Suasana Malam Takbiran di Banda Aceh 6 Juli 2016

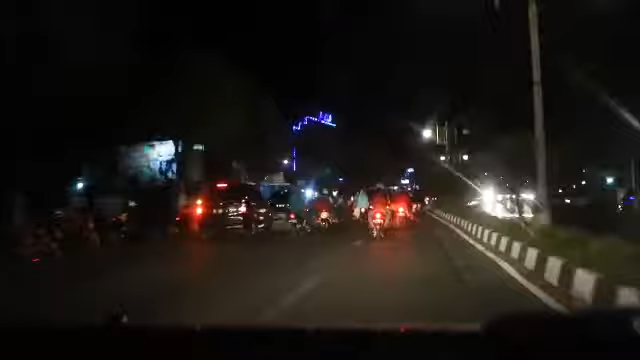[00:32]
sekarang ini malam satu Syawal, tepat di kota Bandar Aceh. Kita lihat suasana-suasana malam ini sekeliling.
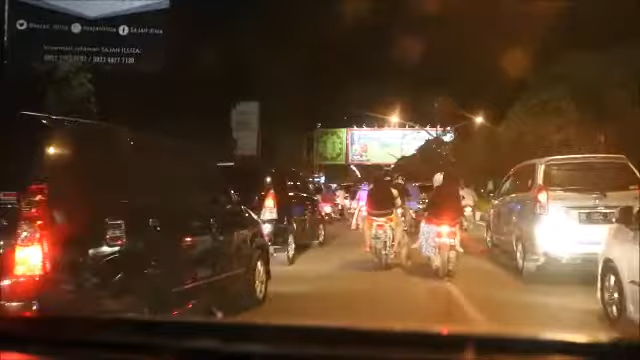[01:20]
di jalan di depan Pantai Pirat, jalan menuju jembatan, jalan menuju Masjid Raya Cisayong. Sini rupanya start. Terus jalan ini rupanya start.
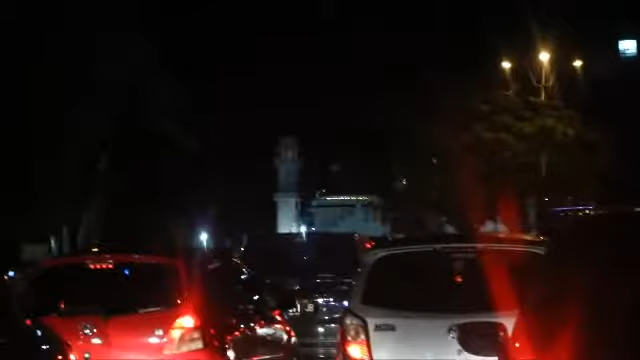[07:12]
Takbirnya berpusat di Masjid Raya. Lihat pawainya sudah berjalan. Dari kejauhan saya kurang bisa melihat.